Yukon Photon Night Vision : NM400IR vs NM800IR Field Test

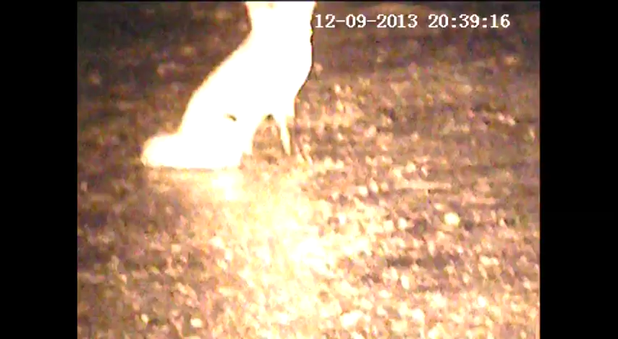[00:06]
First up, the Photon's in built infrared
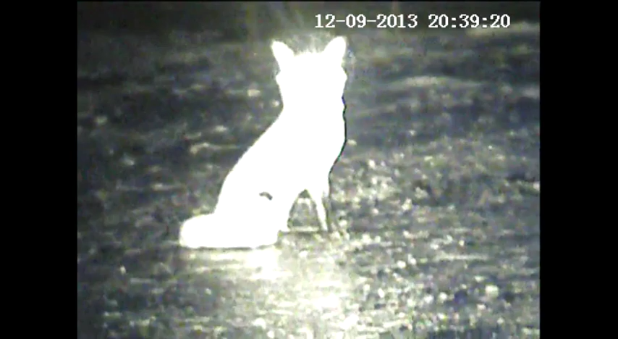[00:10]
Now we're switching to the Nightmaster 400 with a FOX target at 50 metres And now we're switching over to the Nightmaster 800 Notice the FOX is overexposed You can combat this by reducing the brightness of the illuminators Let's move the FOX out to 100 metres
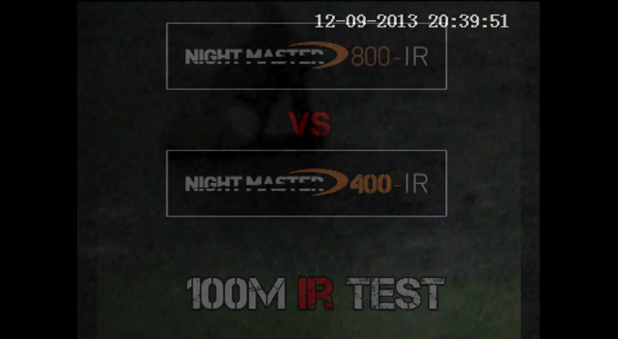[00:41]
So let's try the Photon's in built infrared again
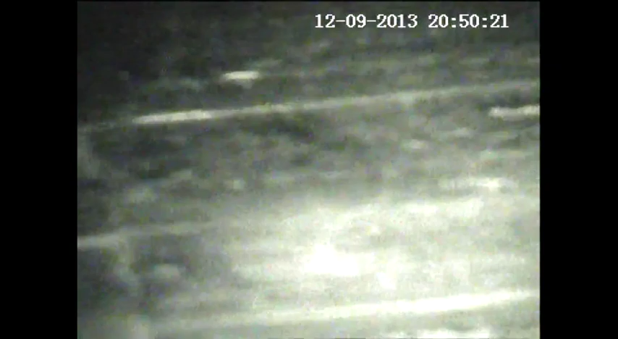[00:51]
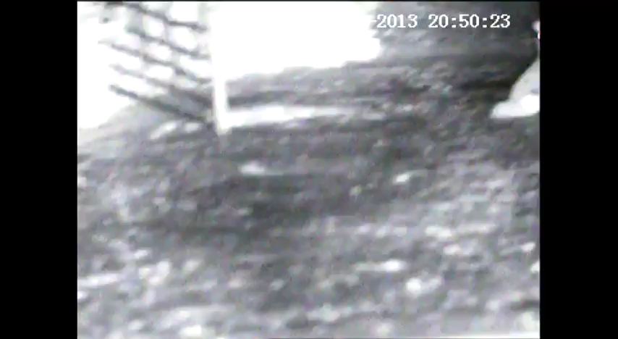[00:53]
Switching over to the Nightmaster 400 As you can see with the Nightmaster 400 The picture is much clearer and much sharper And
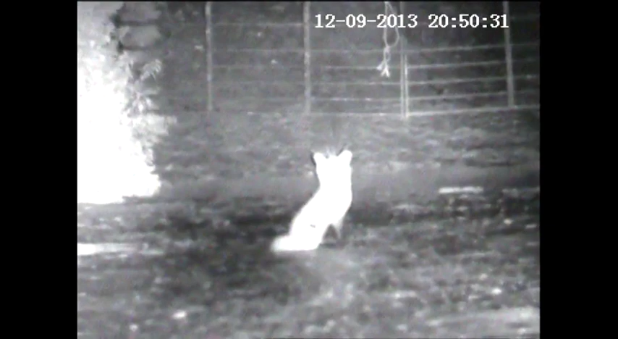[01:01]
you don't get the graininess that you get with the in built infrared And now switching over to the Nightmaster 800
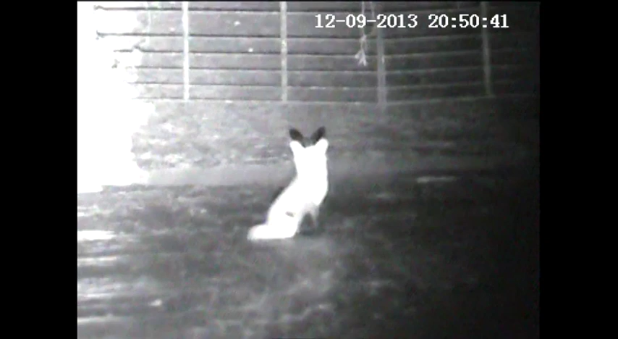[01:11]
OK, so now we're going to test this at 150 metres So first up, it's the Photon's in built infrared laser
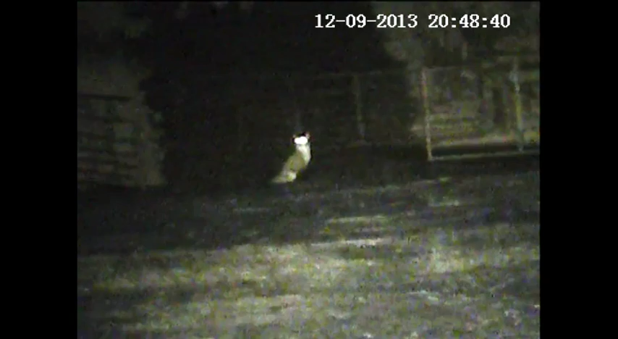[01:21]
Switching over to the Nightmaster 400 In our field test, we find the Nightmaster 400 to be the most effective unit with the Photon And now switching over to the Nightmaster 800
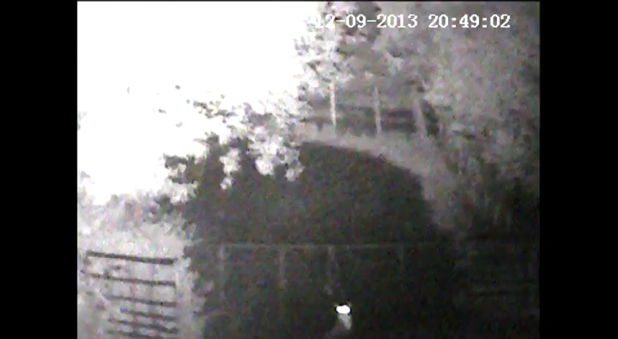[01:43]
The Yukon Photon has a realistic range of 100 metres with a built in IR laser You can effectively double this to 200 metres with the Nightmaster 400 Which is more than adequate for the Photon